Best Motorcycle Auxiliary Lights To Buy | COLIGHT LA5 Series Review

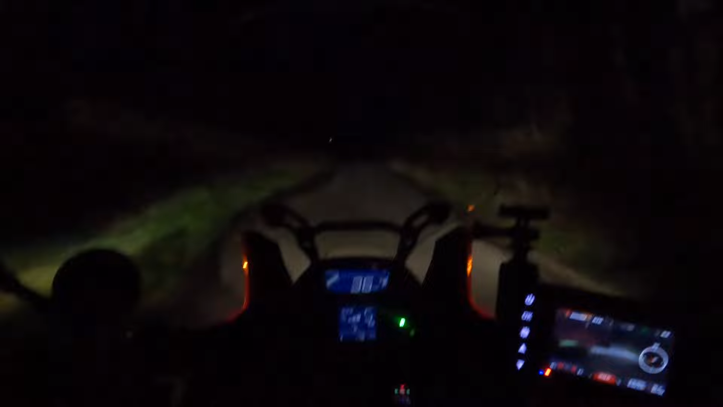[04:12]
Now this is the standard Africa twin light with the manufacturer's spotlights on as well. I'm going to switch the co-lights on now. Wow, you can see an incredible difference with them on. An incredible difference. Wow, right now let's press it and turn them off and back on. Wow, that is so much better.